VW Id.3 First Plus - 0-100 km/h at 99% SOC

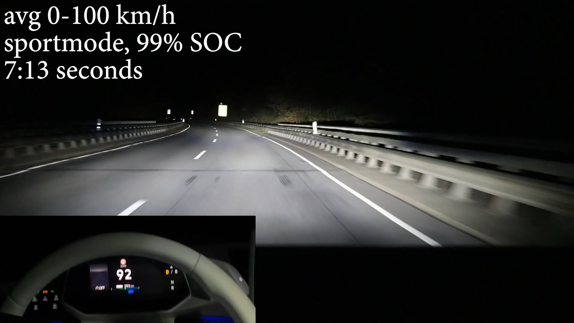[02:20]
That's too dangerous for me. See the headlights turning off. Oh, it's so amazing. I'm still crazy about the Matrix LED headlights. Oh, I have to come here. That's true. Turn around. Turn around. Eye beams off. And turning around here. It's pretty easy. Because this car has the perfect turning circle.